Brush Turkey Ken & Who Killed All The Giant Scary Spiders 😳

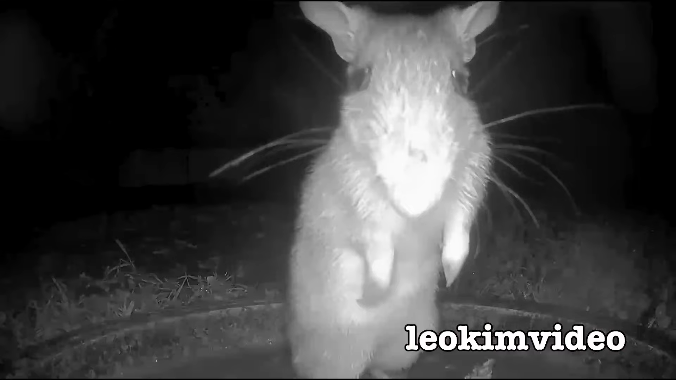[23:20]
bandicoot and i've got lots of videos of bandicoots i think they're marvelous little critters although my wife would disagree with me on that because of the damage they've done in the garden they're a strange critter they're like the size of a rabbit they've got a strange french nozzle on them that's quite long they've got excellent
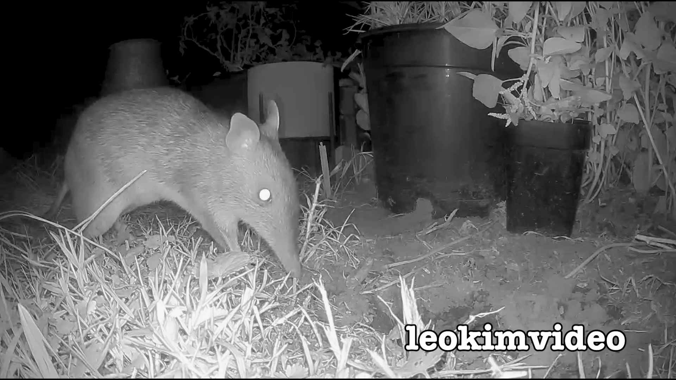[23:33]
digging front claws and they're just perfect at digging up
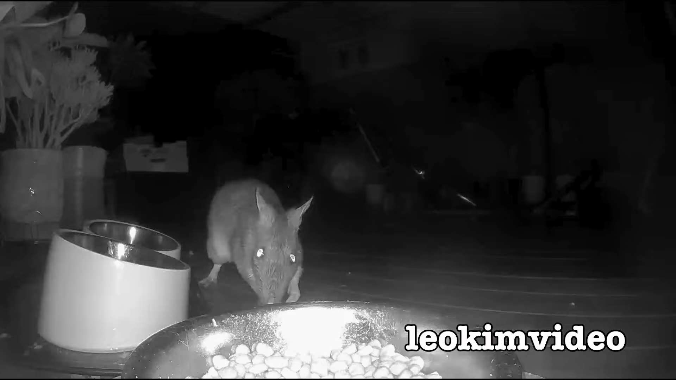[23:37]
stuff out of the ground and eating it they eat just about everything and they're a strange critter because when
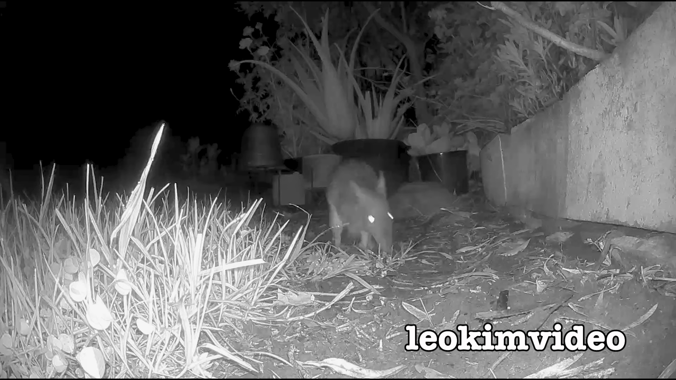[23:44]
i've watched them in the backyard through the security cameras that i only ever see one of them you never see a pair of them i have seen a pregnant female